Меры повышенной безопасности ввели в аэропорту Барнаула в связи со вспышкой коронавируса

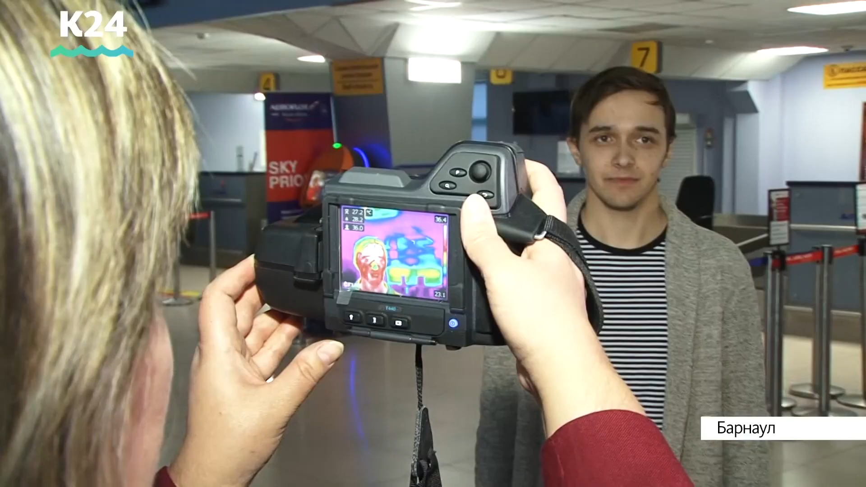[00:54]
Мы всегда меряем температуру на лбу. Вот на ней навели спектрометром на лоб 36,6.